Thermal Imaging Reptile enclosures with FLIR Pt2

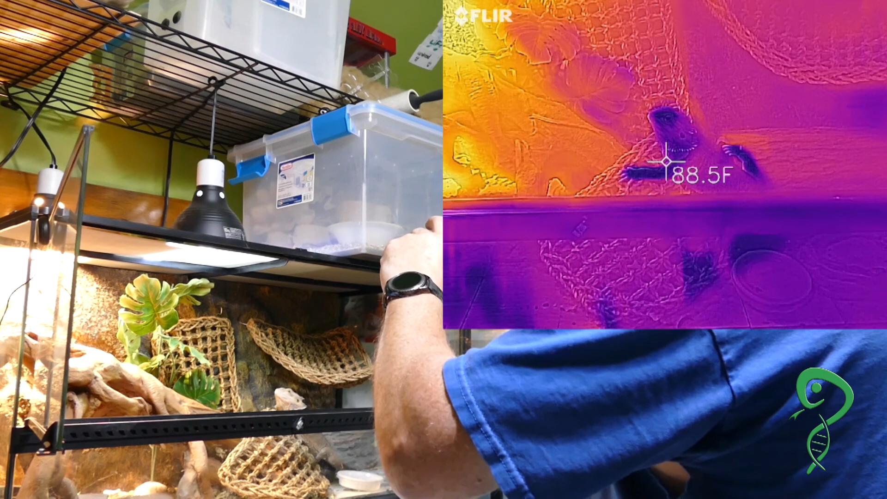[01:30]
On screen: spot 88.5°F
He's 88 degrees on his cold spot. Okay, any guesses what the hot spot is? 102. Um, no, it's actually hotter than that. Oh, wow. 130, 140 on the very top. Oh, God. Yes, and he basks there? Sometimes, yeah.
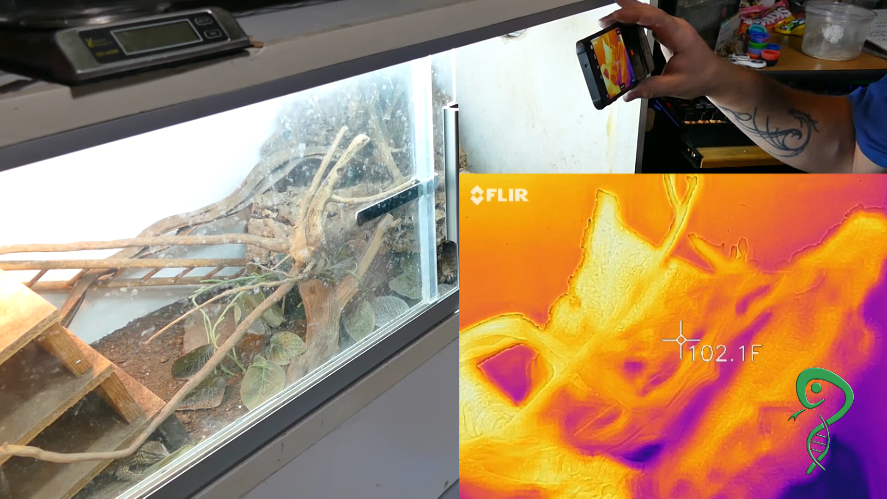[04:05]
On screen: spot 102.1°F
Over on the side where there is no heat lamp.
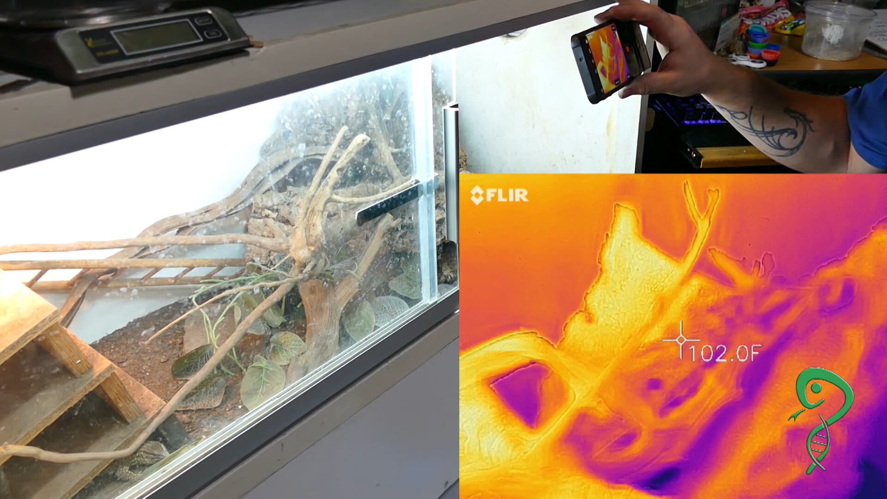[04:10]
On screen: spot 102.0°F
They do like it warmer and better. At 105? Hmm. That's on the cork bark in the far back.
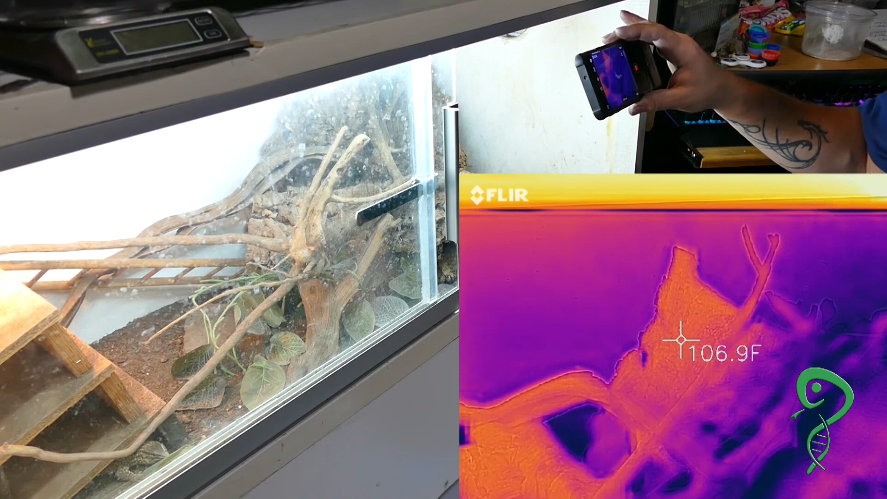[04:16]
On screen: spot 106.9°F
Yeah, I believe that. Um, cork bark that comes up towards the front is about 96.
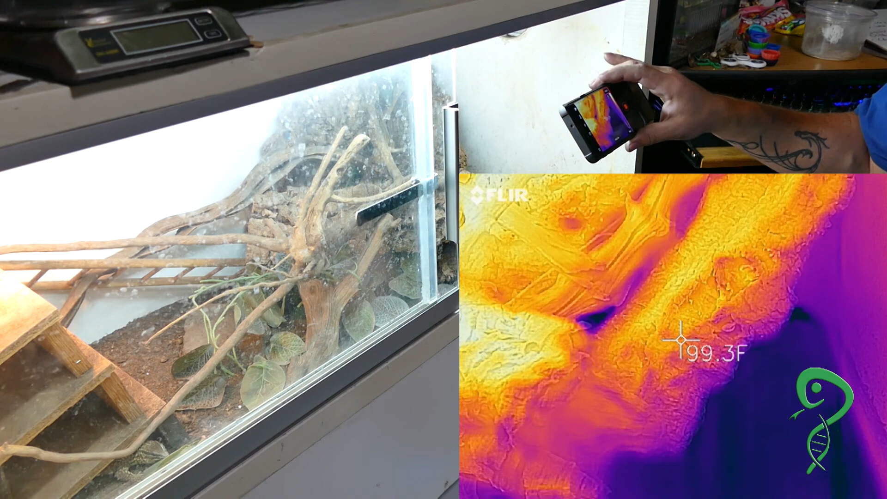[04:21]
On top of the branches, the cork bark going on an angle, is 101.
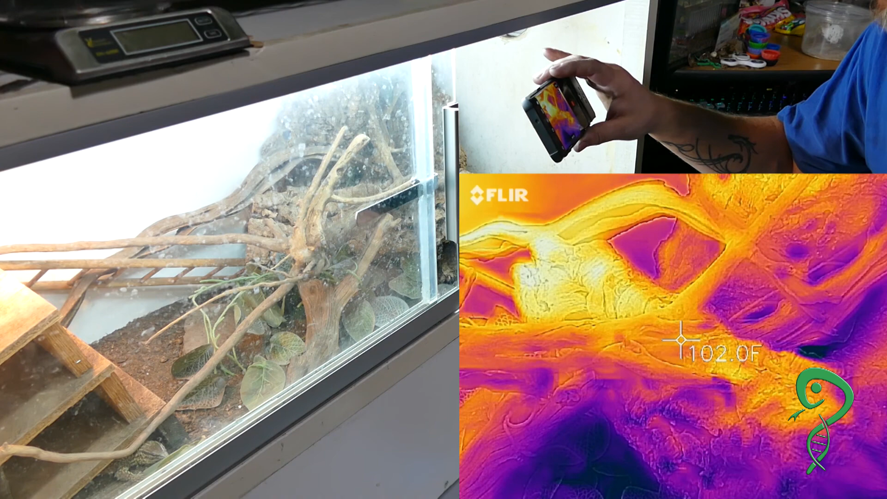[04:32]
On screen: spot 102.0°F
That's his favorite spot. It's probably the ideal temperature he really likes.
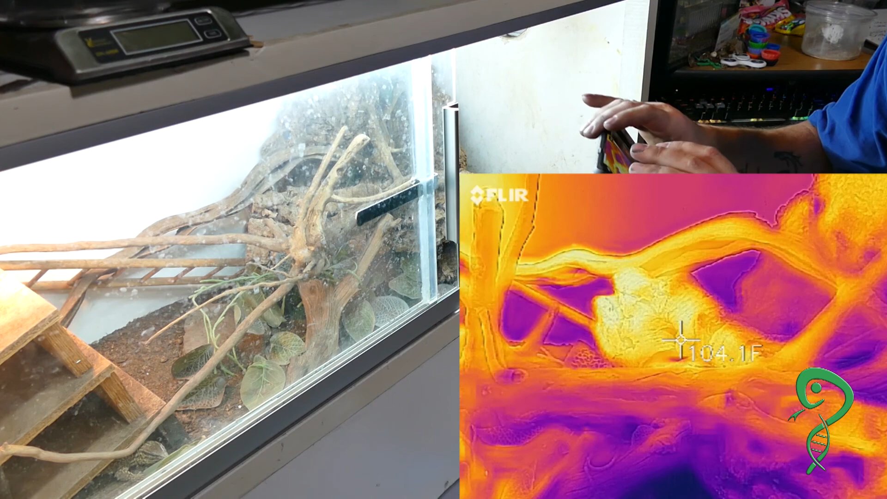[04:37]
On screen: spot 104.1°F
Mm-hmm. Now. Alduin's backing up a little bit.
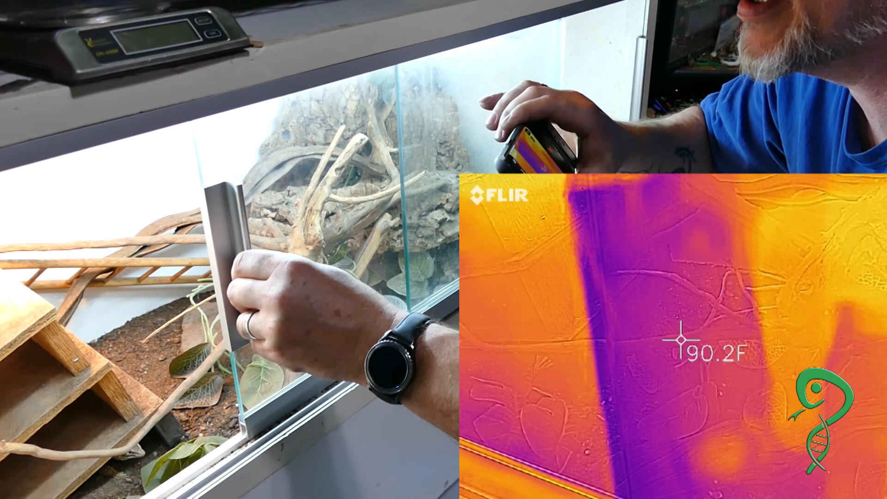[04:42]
Yeah. Oh, he's gone. Yeah.
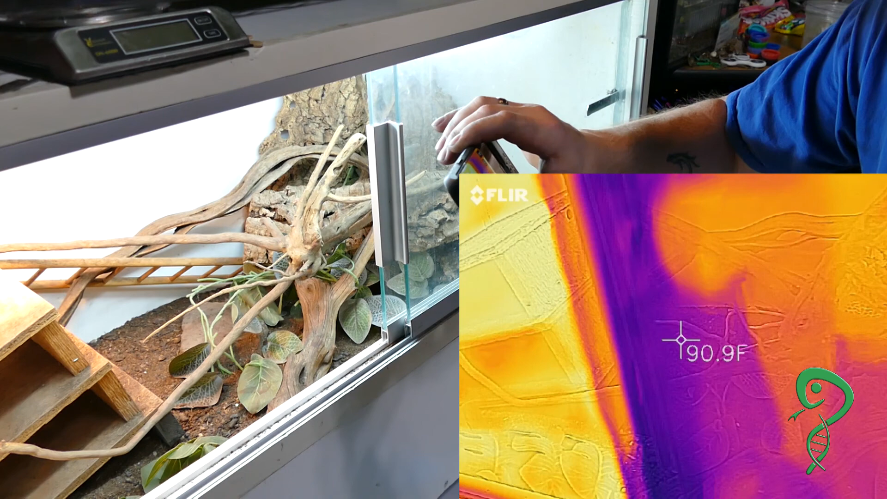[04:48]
On screen: spot 90.9°F
He doesn't recognize you and he's going in, so.
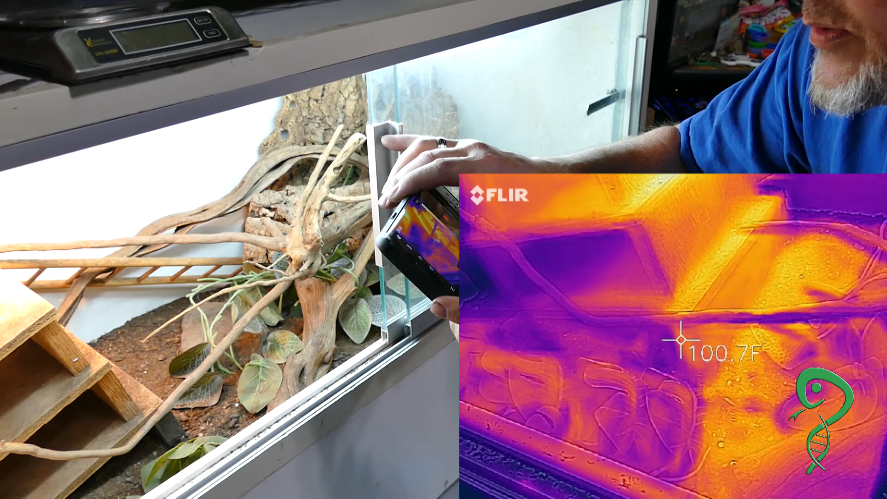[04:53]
On screen: spot 100.7°F
And where he was hiding was right down there where it's 97 degrees. Any guesses at the hot spot? Um,
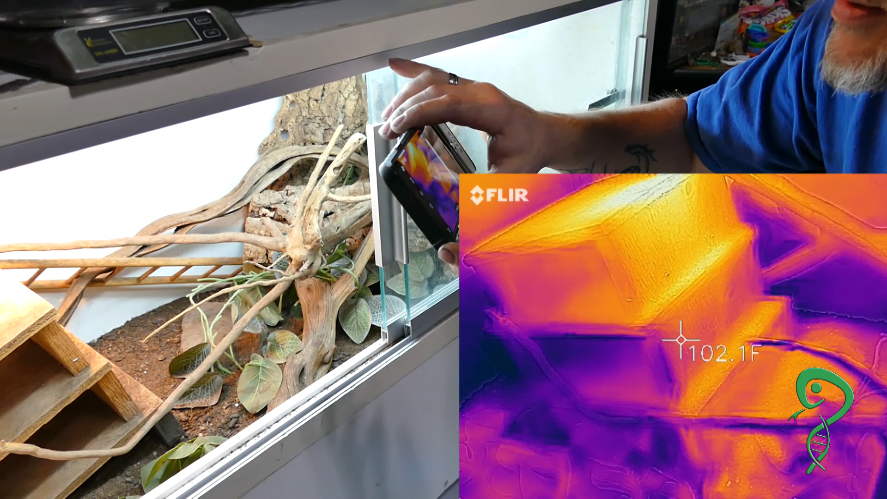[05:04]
On screen: spot 102.1°F
165. Uh, you might want to change that. How high? Uh, 203. Oh, God. Right underneath the bulb. Literally. On the highest peak.
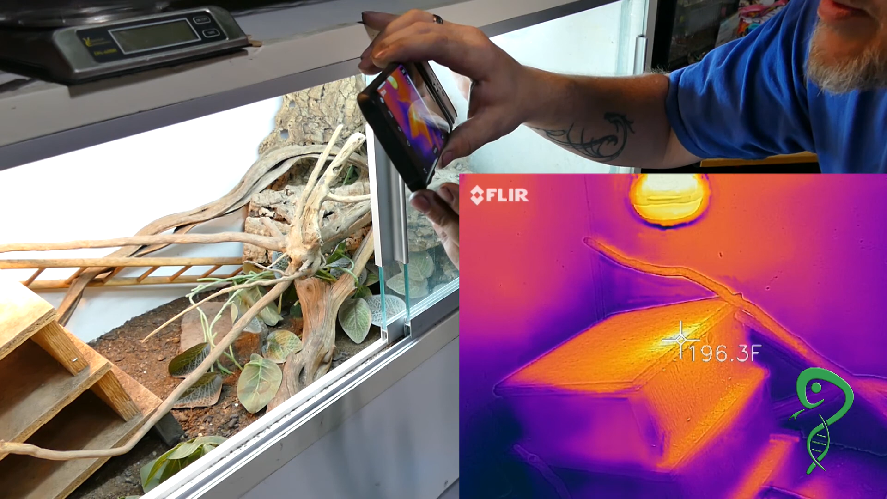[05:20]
Yeah. With the FLIR, it is 203, 205. Mm-hmm. That's like within inches. And the bulb itself.
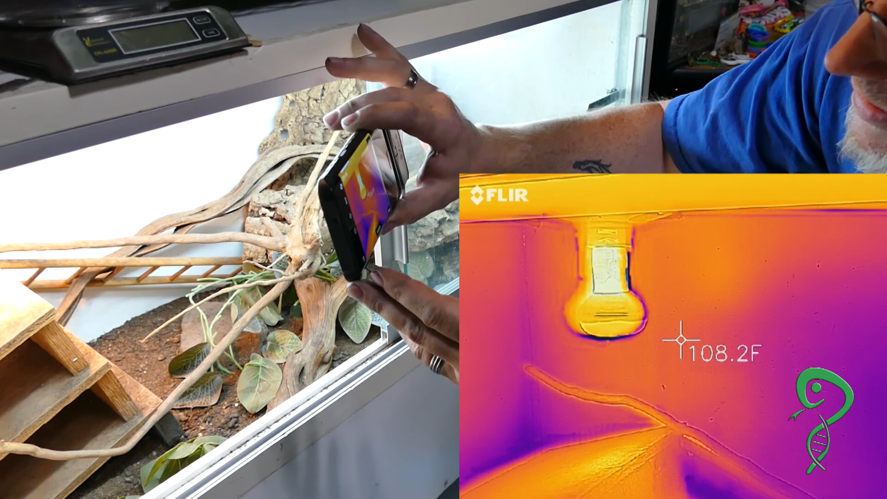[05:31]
On screen: spot 108.2°F
I don't even want to know. What the heck?
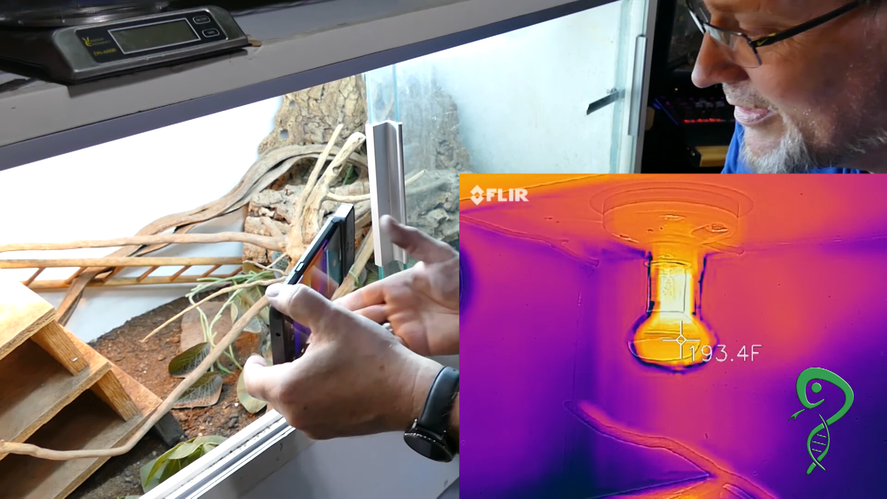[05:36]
On screen: spot 193.4°F
That's weird.
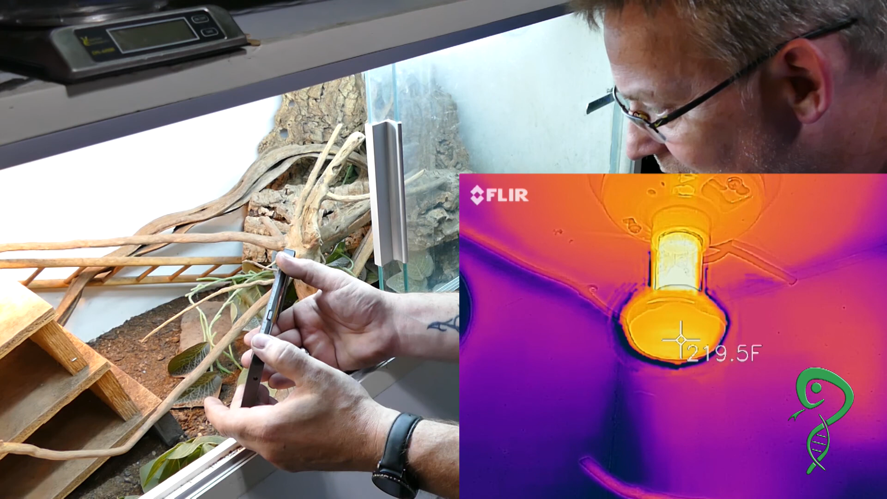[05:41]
Literally, on the bulb is 216. Okay. Dad's. That's interesting.
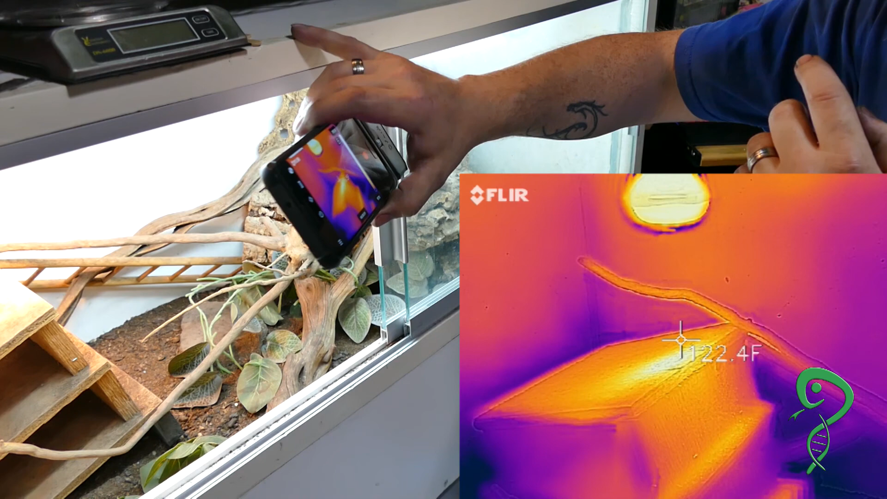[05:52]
On screen: spot 122.4°F
Check out. Oh, it's calibrating.
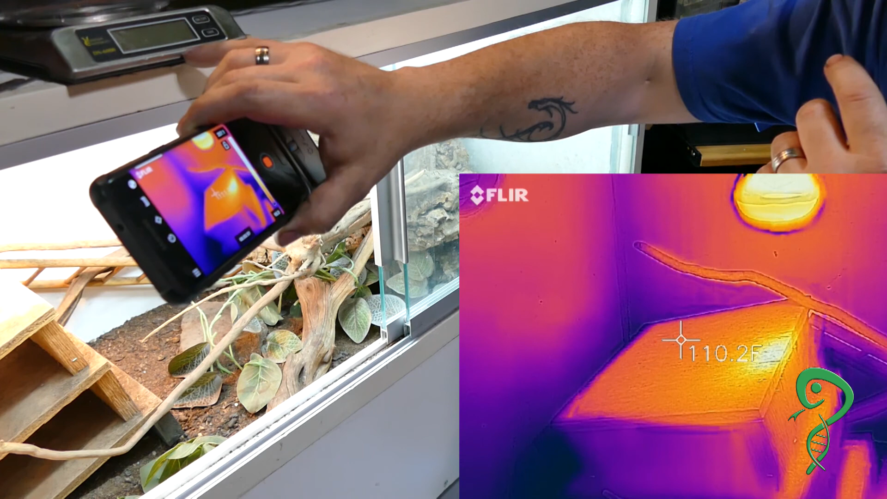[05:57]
On screen: spot 110.2°F
115 elsewhere, not on that peak. I mean. Yeah. Within like. Okay. That peak point is about an inch by two inches. And then it drops down to about 125 within a couple inches from there.
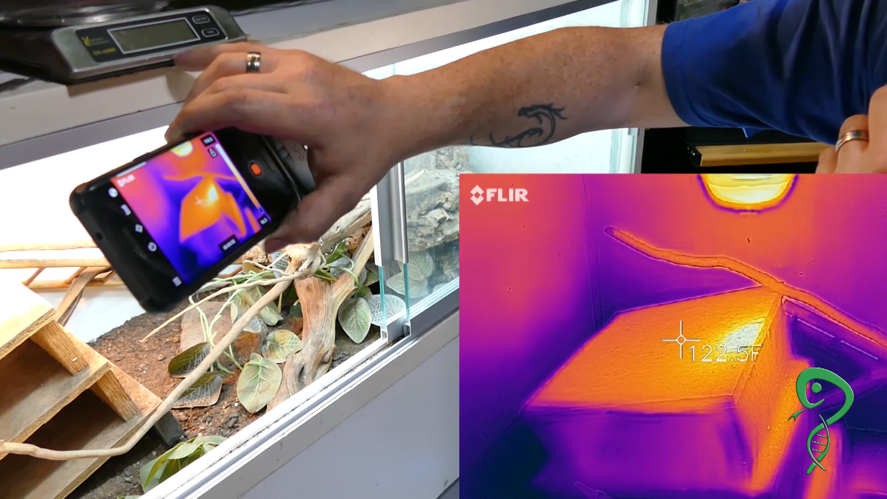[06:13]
I know that he sometimes is on top, not at that peak.